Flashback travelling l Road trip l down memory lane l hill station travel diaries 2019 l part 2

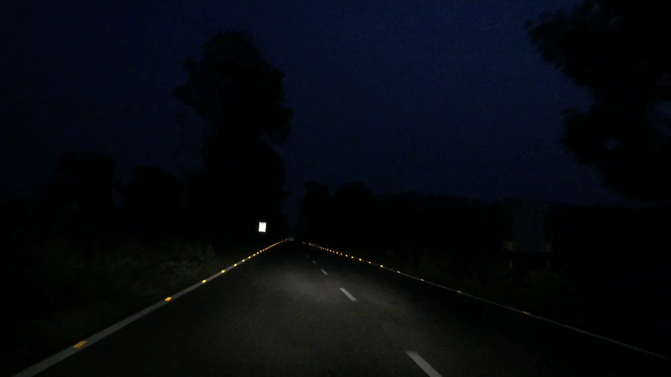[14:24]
We wanted to experience the jungle in the darkness. So after sunset, we drove for a kilometer or a few into the jungle, but it was really scary and we have to turn around and come back to the hotel.